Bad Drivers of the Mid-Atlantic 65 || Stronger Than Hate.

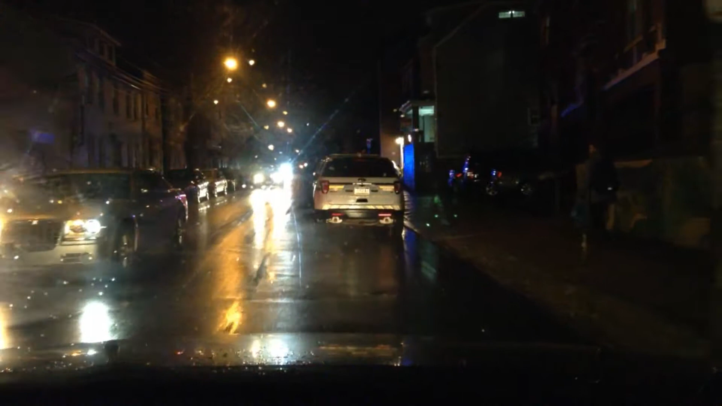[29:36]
I don't know if I can go around it. All right, move. Jesus Christ! How many fucking cops do you need?